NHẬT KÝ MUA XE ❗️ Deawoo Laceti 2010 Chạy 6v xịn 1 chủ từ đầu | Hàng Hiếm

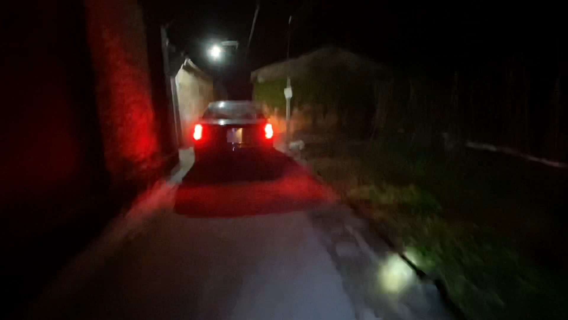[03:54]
Tối đêm mà đi mua được một chiếc xe rất đẹp các bạn.
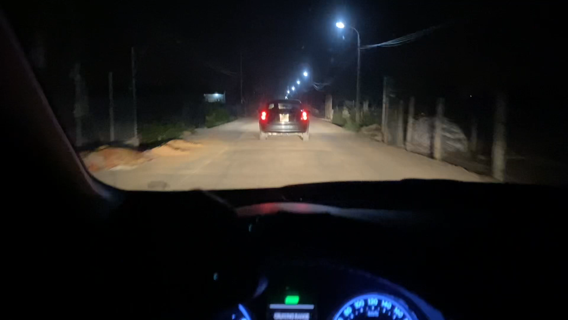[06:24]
Sản xuất năm 2000. Đây là chiếc Daewoo Lasatti 2010 cá nhân một chủ từ đầu. Thì buổi tối hôm nay em với lại hai anh em là đi mua ở trên Tích Giang Phúc Thọ Hà Nội.
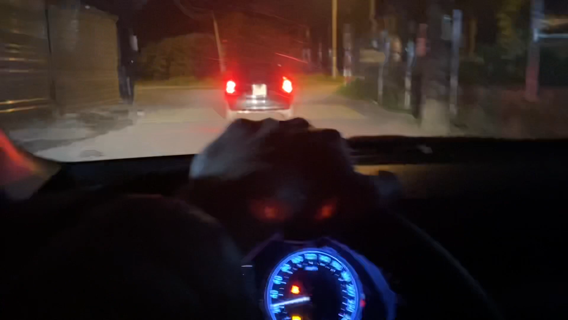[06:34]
Thì có qua kênh thông tin của anh em giới thiệu thì chiếc xe này